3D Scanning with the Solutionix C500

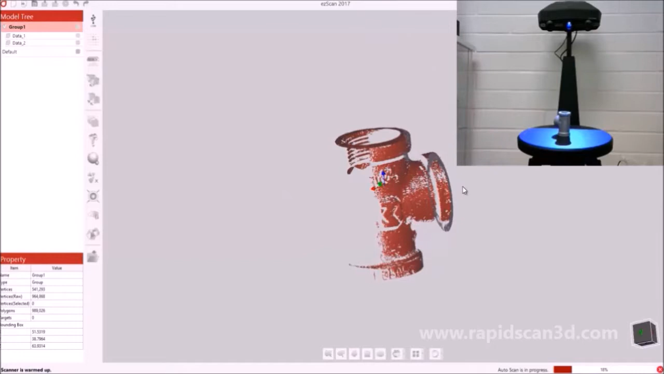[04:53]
So when the item is being scanned, you're able to move around the scan data,
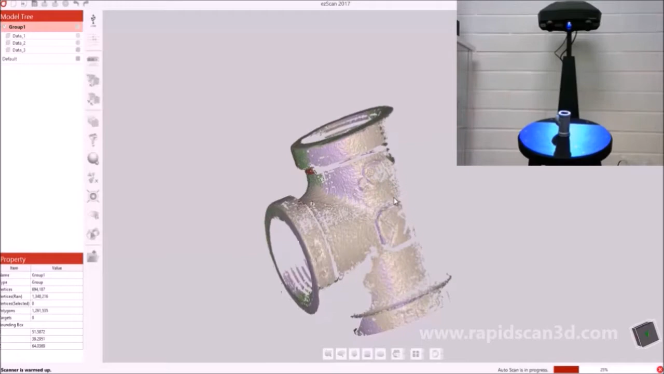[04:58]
and view the scan data as it's being auto aligned to each other all at the same time.
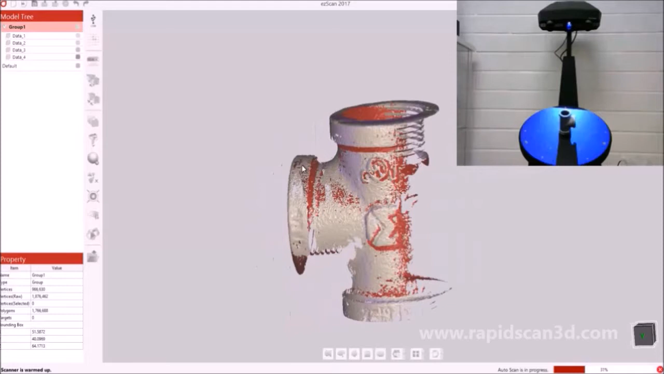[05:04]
It's really neat that the scan process is pretty automatic, so you don't have to worry about picking up the scan, or picking up the scan item, changing it around.
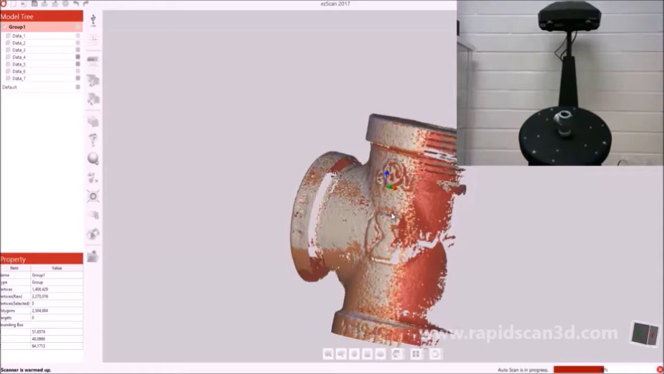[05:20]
It all just happens automatically on the turntable. On the left side of the model tree, you can see all the different data scans that's collected, as well as in the property,
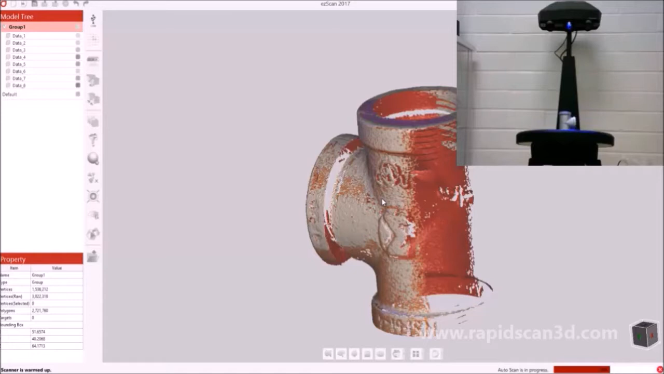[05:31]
you can see all the different information, such as the vertices, as well as the polygon count.
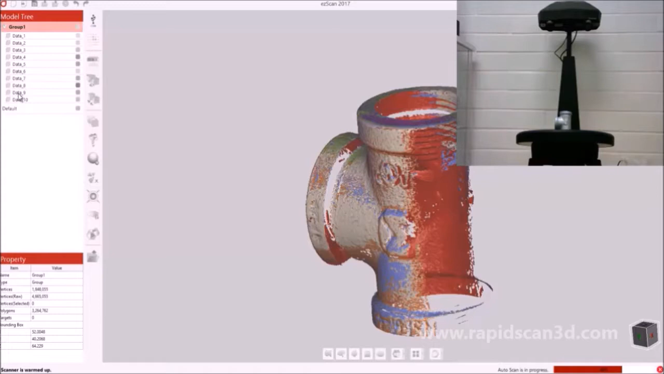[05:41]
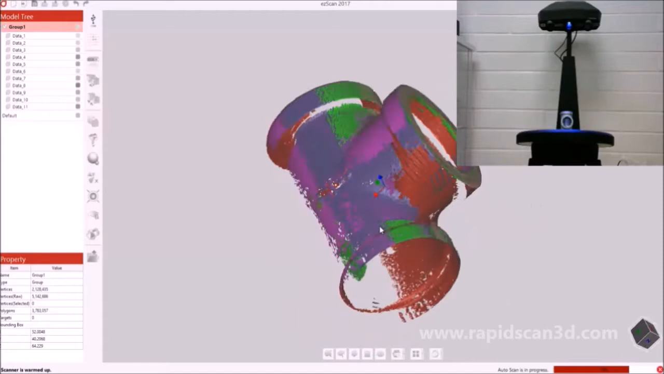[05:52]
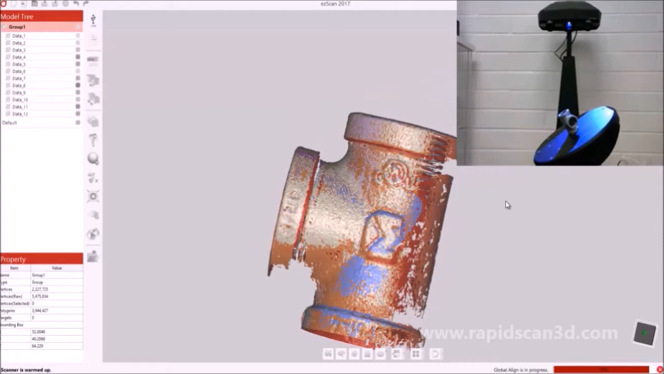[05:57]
So in this scan, we did not completely get the back of the T-tube.
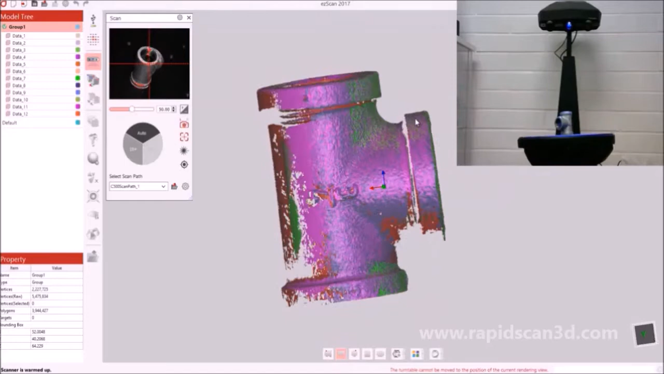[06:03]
So if I wanted to, I could do the 10 plus or the 1 plus, which does more scans in the view that were captured. However, because I'm going to be flipping the T-tube over and doing another scan on the other side, I won't need to do those 10 plus or 1 plus scans, because it will be captured in the next scan that I do.
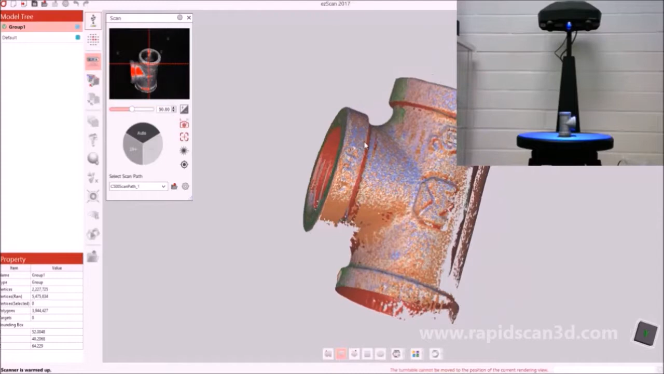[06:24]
So right now I'm going to remove the T-tube, take off the sticky tack, and then flip the T-tube, and redo the process to get the other side of the T-tube. So as we apply the sticky tack, we're just going to put it back onto the plate.
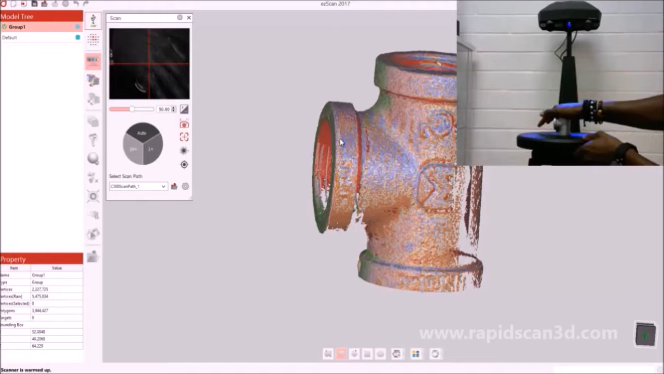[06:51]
We're going to set the auto brightness, and then we're going to do another auto scan.
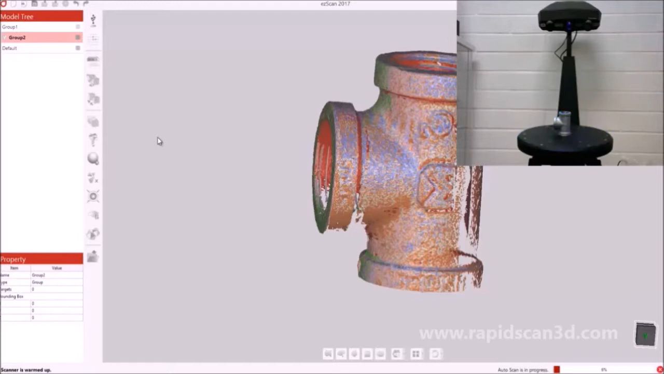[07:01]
And then you'll start seeing the two different scans overlap each other.
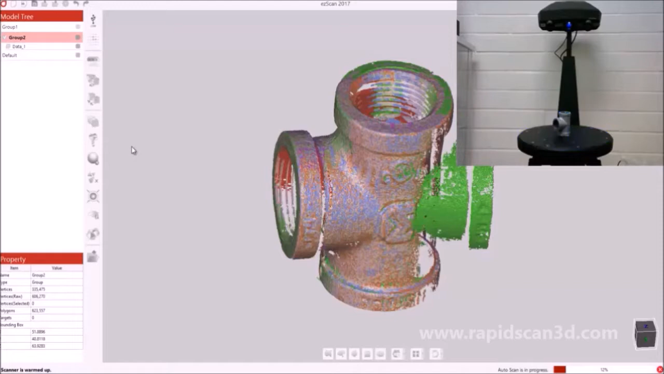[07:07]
So group 2 is not going to be auto aligned with group 1.
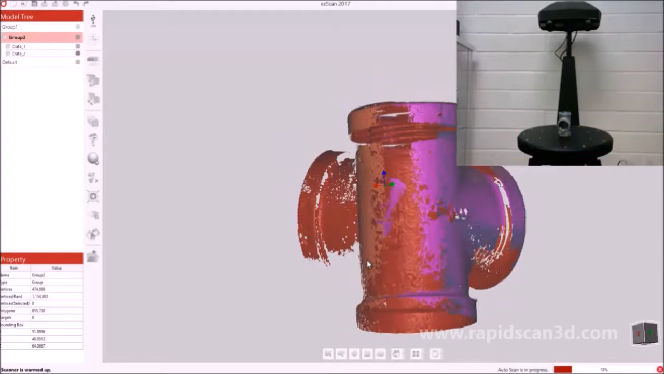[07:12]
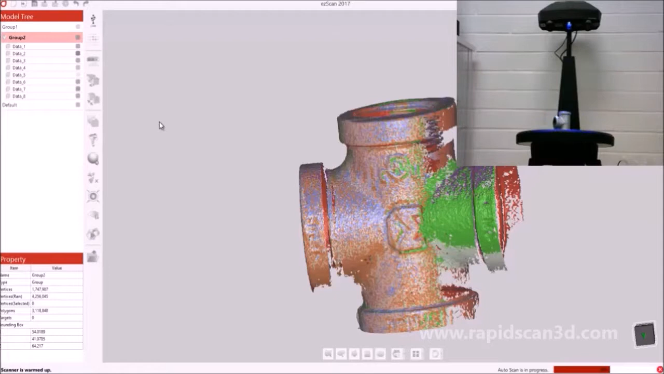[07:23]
So now that our group 2 is finished, we're done with the scanning part.
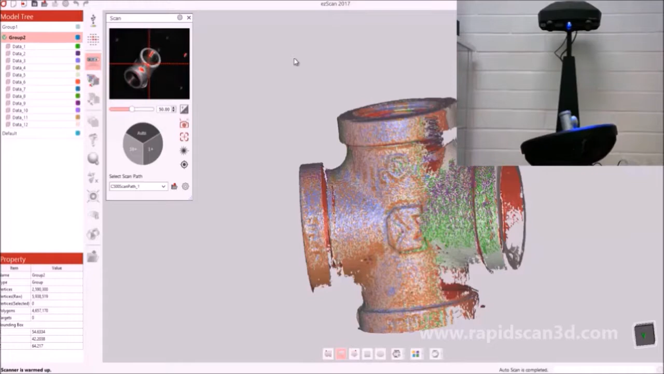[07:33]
And what you can do is you can view each group separately to look at the data that was captured in one group,
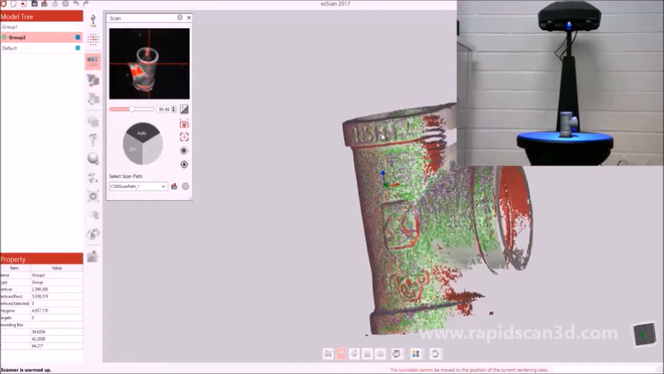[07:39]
versus the data that was captured in the other group.
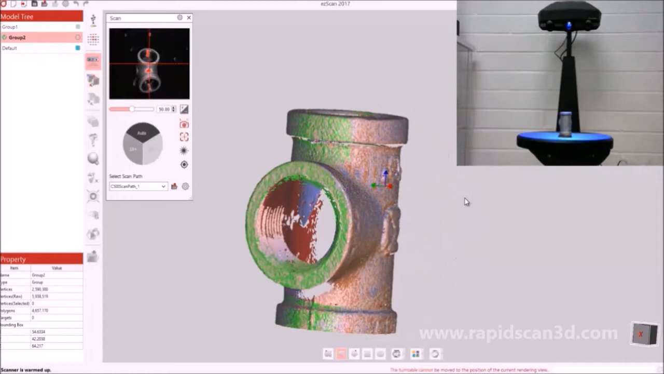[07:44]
So group 2 successfully captured a lot of data on the back of the T-tube,
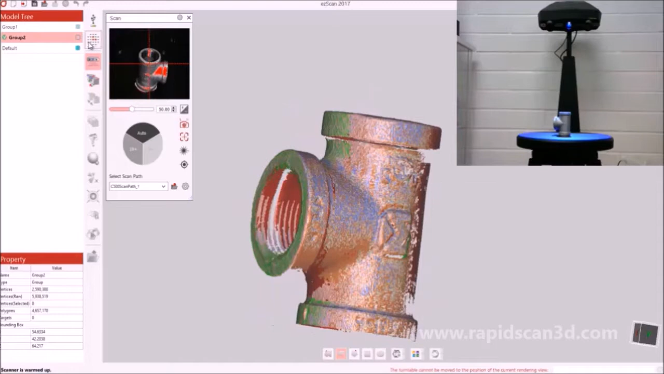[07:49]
which is really good, because we missed that data in the group 1 scan route.
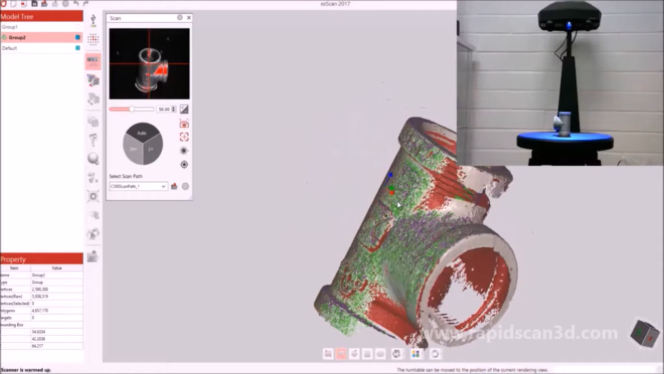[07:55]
So now that we're done with scanning, we're going to go into the alignment process.